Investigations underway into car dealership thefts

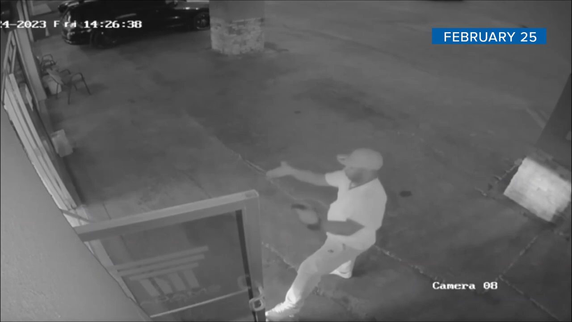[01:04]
There is one guy wearing a white t-shirt and ball cap holding the doors open and guiding the thieves out. The three BMWs and a Maserati worth over $200,000.